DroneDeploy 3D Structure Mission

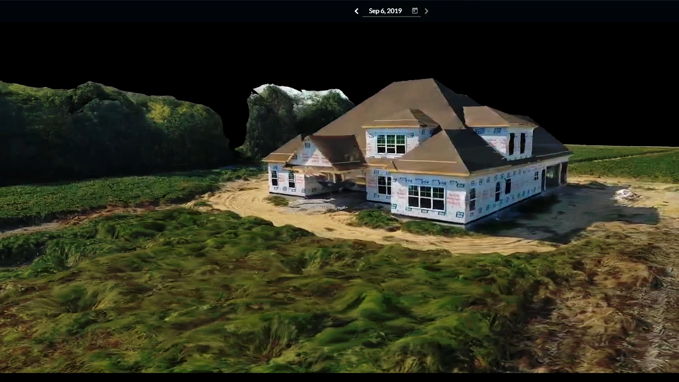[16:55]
Though the automated stitching process is not perfect and there is
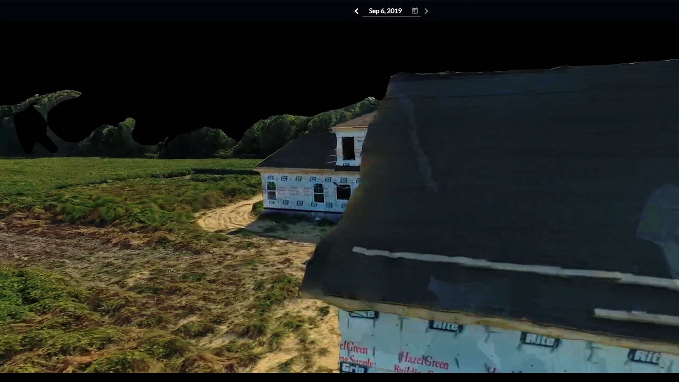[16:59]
not many ways to change the images in the completed project It is amazing how much detail is in the completed map You can go in and add more photos in the map details and have the project
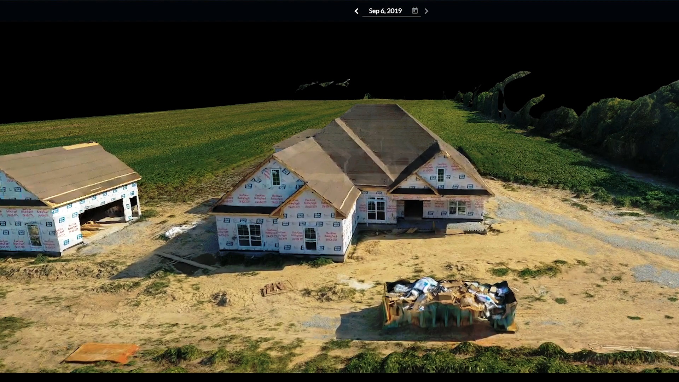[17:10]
reworked There's also the option to crop areas that you may not want to see